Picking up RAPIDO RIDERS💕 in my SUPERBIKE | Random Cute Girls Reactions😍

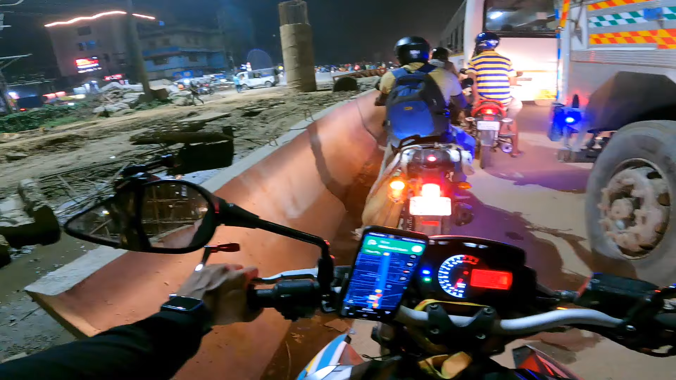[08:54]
इधर देखो मैं घर जाते जाते पूरा ट्रैफिक में फंस चुका हूँ भाई। इंडियन ऑयल का तेल का टैंक है इधर सामने।